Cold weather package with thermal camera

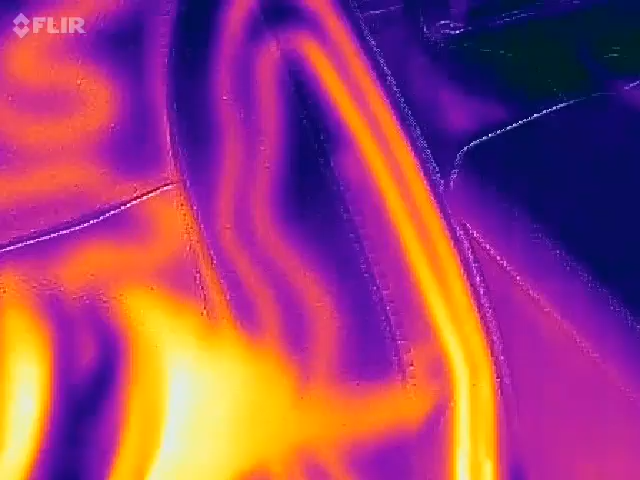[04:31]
whoa that's pretty cool
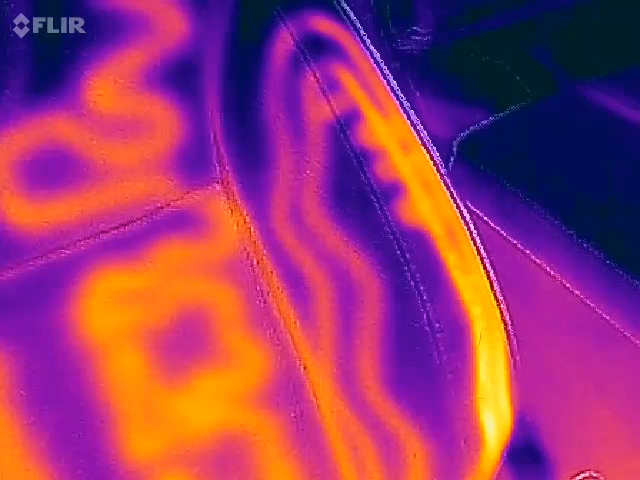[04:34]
so that's the heated seats at least for the front we have two more rows
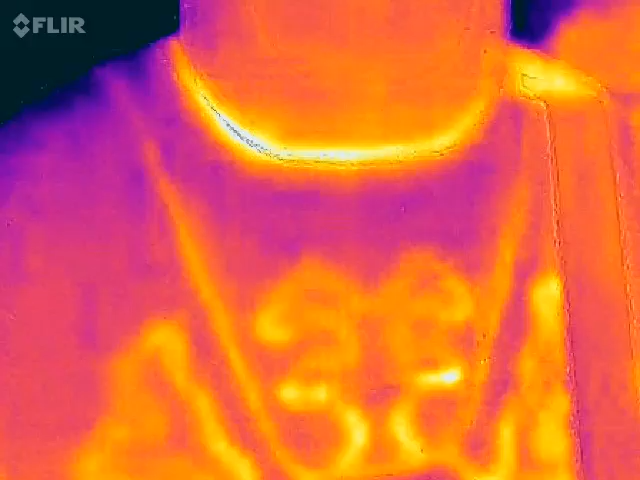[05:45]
doesn't take too long to heat up
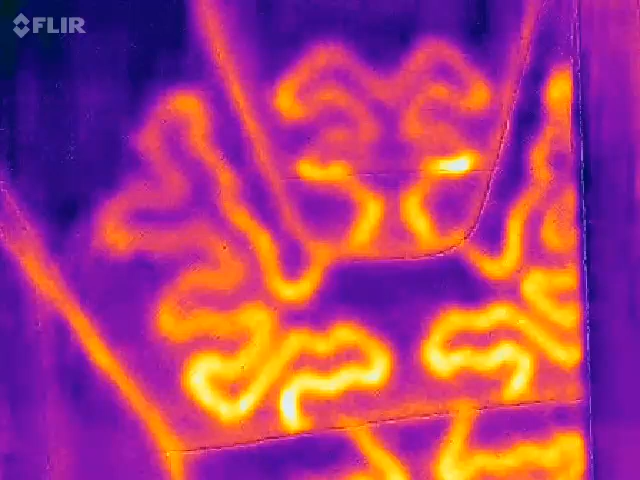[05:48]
similar to the first row yeah
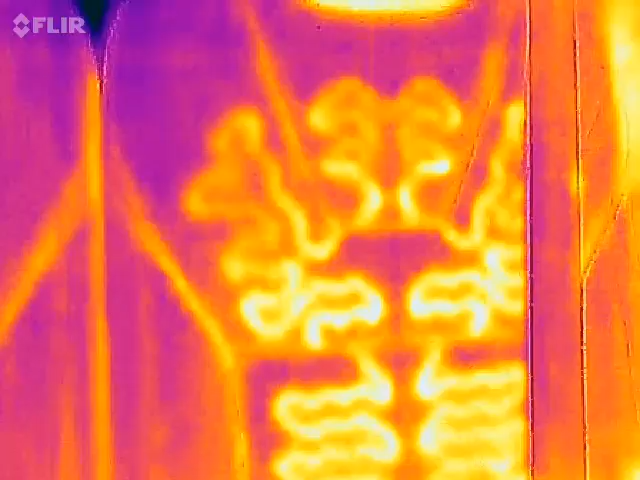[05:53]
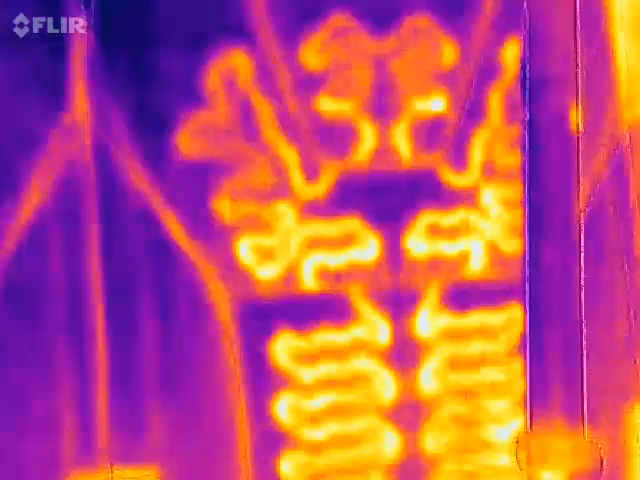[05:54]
wow okay what about the hair on the bottom in the butt yeah you butt you also get nice